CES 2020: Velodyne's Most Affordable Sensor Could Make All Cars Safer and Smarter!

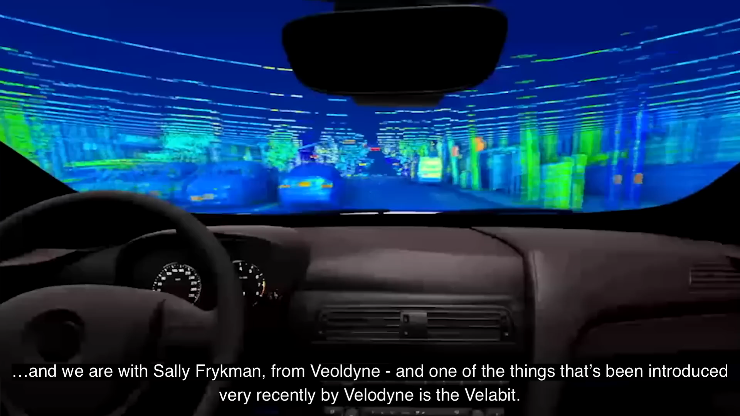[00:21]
We are with Sally Frickman from Velodyne, and one of the things that's been introduced very recently by Velodyne is the Velabit. So, Sally, could you tell us a little bit about what Velabit is and why it's important?
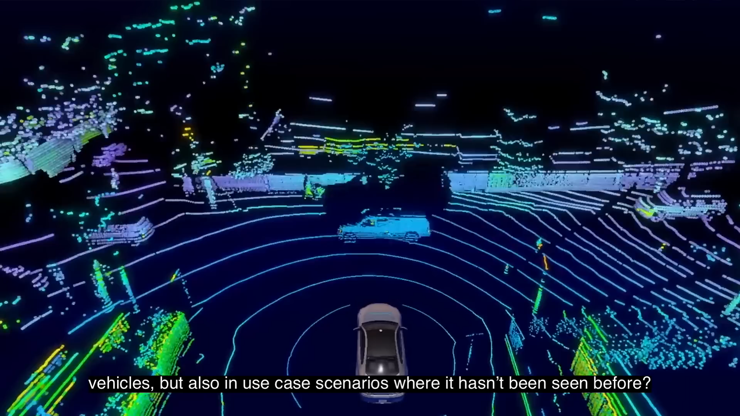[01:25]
Right. So what you'll see with Velodyne LiDAR is that our sensors have progressively gotten smaller,
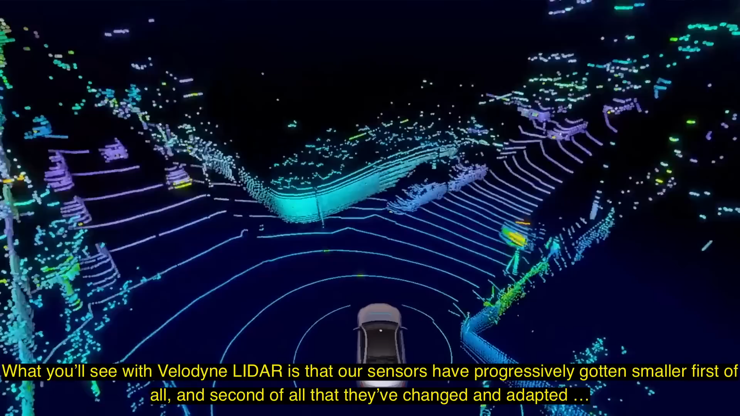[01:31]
first of all, and second of all,
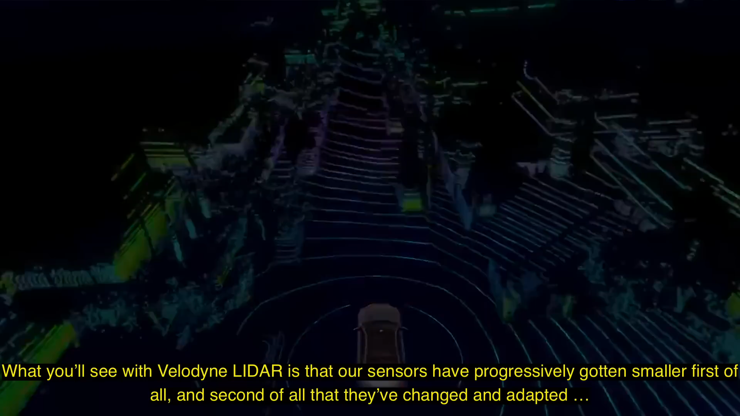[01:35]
they've changed and adapted so that they are able to be embedded in a variety of applications.
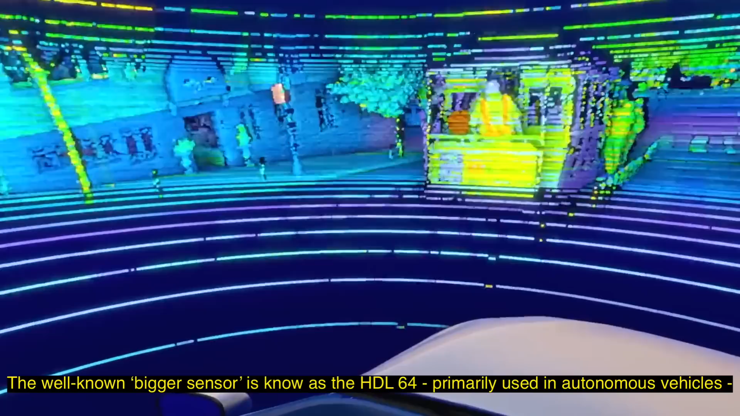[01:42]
So the well-known kind of the bigger sensor is called the HDL64, primarily used in autonomous vehicles.
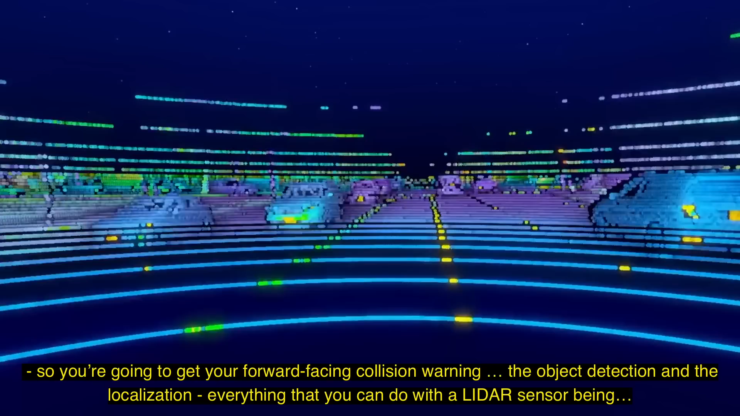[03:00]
everything that you can do with a LiDAR sensor being embedded into consumer vehicles. You can imagine how much safer those vehicles are, how much more they can detect, and how much information they can gather.
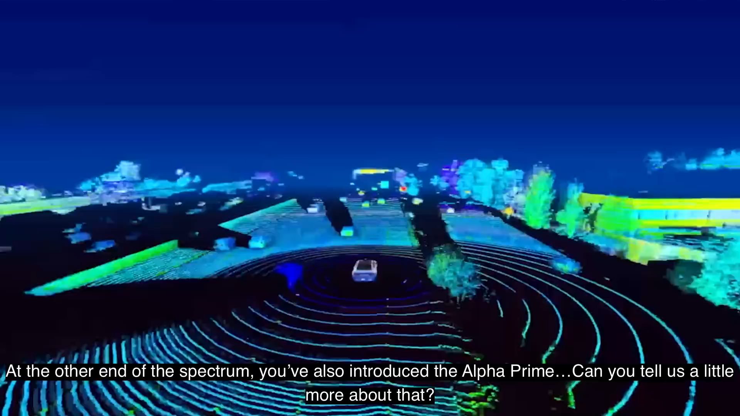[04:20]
At the other end of the scale, you've also introduced the Alpha Prime. That's correct. Can you tell us a little bit about that? Yeah, so that's our highest performing sensor.
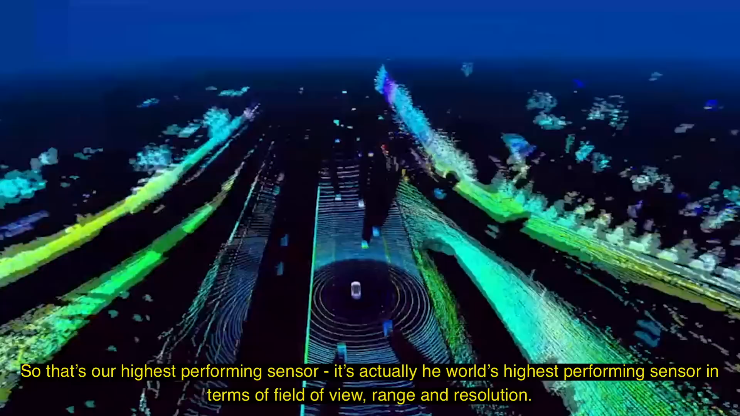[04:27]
It's actually the world's highest performing sensor in terms of the combination of field of view, range, and resolution.
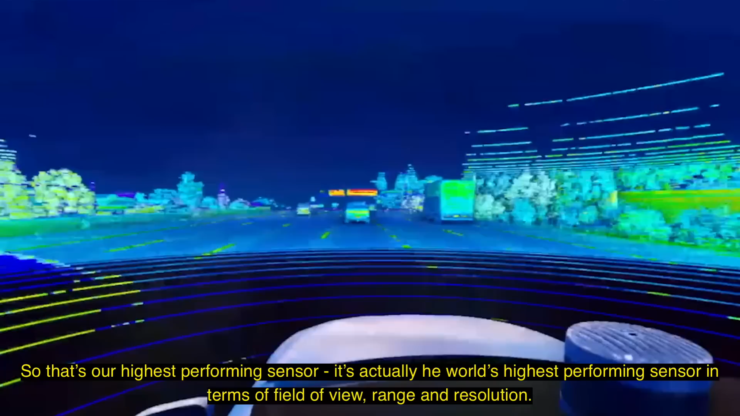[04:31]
It is designed for fully autonomous vehicles for Level 4,
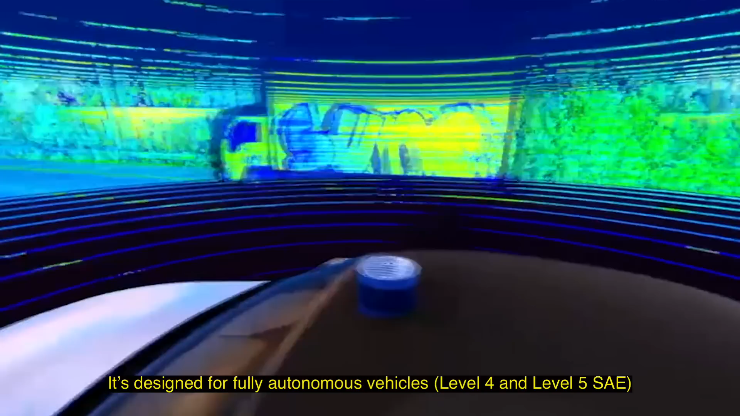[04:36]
Level 5, so for object recognition and mapping and localization at highway speeds.
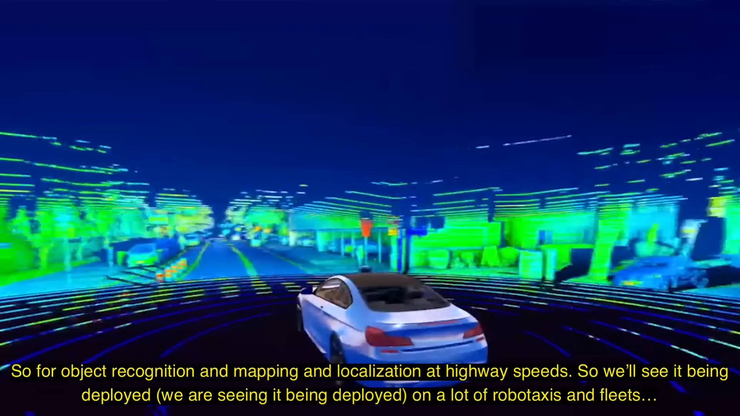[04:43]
So we'll be seeing it deployed, and we are seeing it deployed on a lot of like robot taxis and fleets that are going to be coming out.
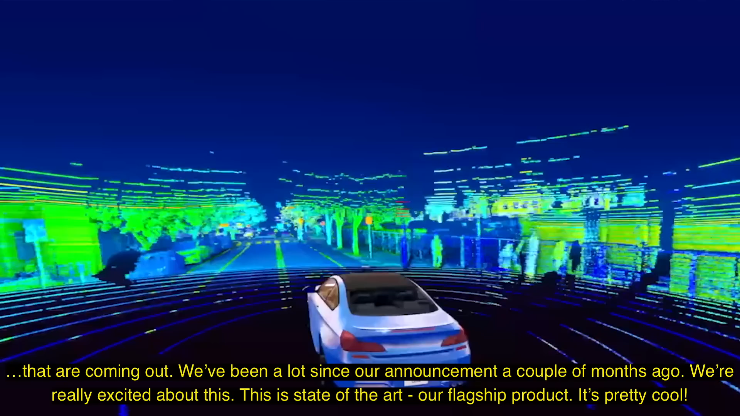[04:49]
So we've been shipping a lot since our announcement a couple months ago. And we're really, really excited about our product.